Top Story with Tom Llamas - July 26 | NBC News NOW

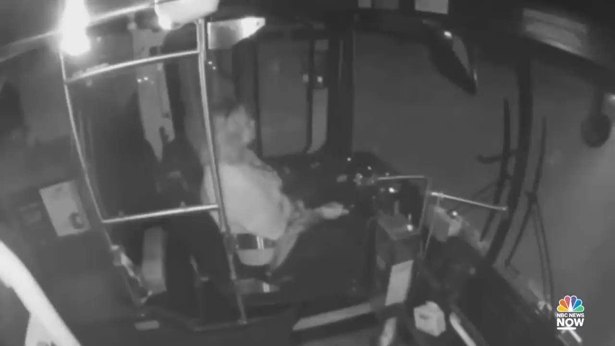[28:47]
A security cam capturing the moment. A deer crashes through the front windshield of a bus, the driver stopping the bus before opening the door for the animal.
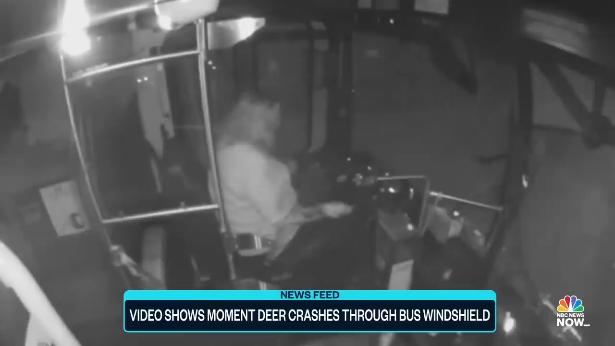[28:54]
The deer appeared unharmed and ran out.
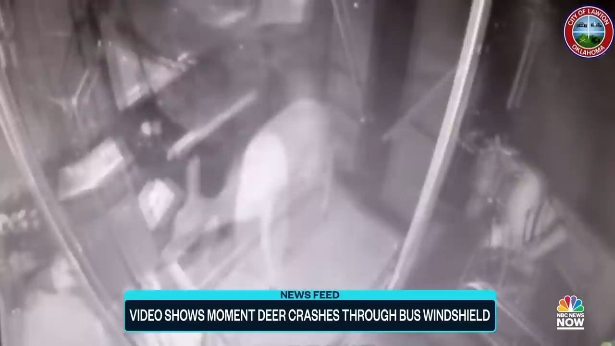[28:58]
The incident happened just two minutes into that driver's shift. Luckily, she was not heard, and no passengers were on board.